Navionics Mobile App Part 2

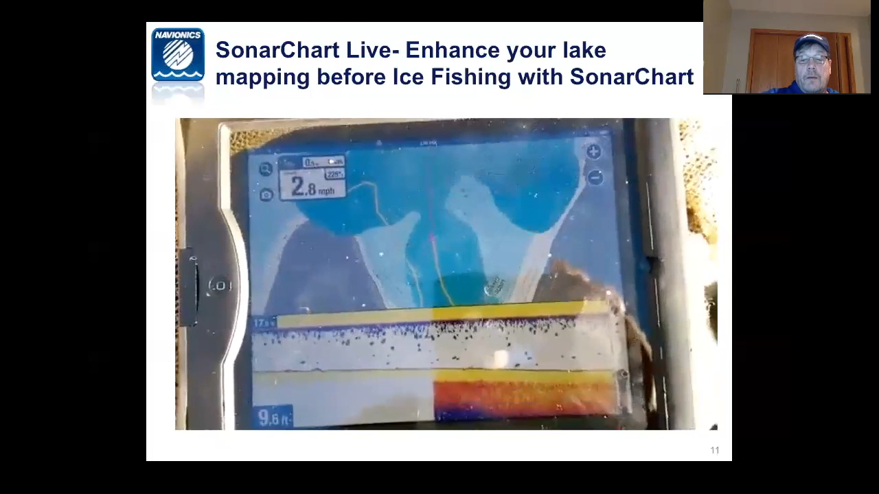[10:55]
On screen: depth 9.6 ft, speed 2.8 mph
so you can see my boat driving around um lake bottom down below there this is using the um the vexlar sonar phone in my duck boat and i strapped it to the vexlar sonar phone to my duck boat put a 12 volt battery in there and hooked it up to my
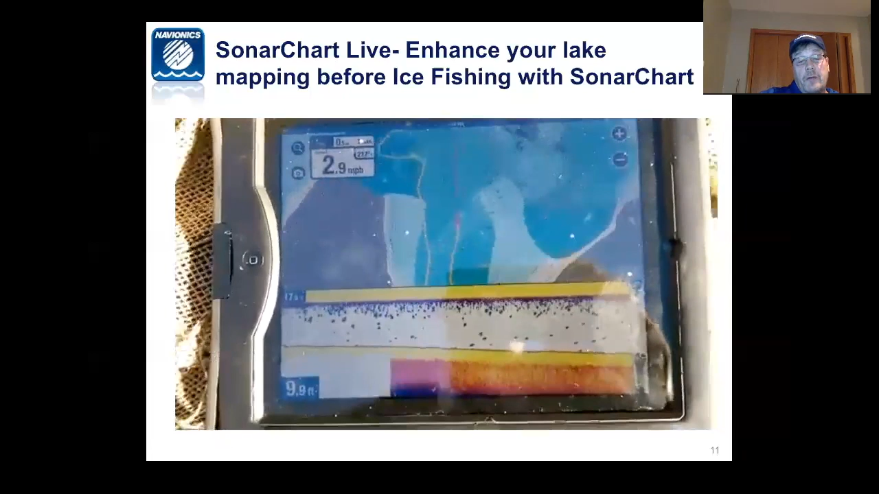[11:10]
On screen: speed 2.9 mph
ipad and cruised around the lake for a little bit and found some pretty cool stuff out there so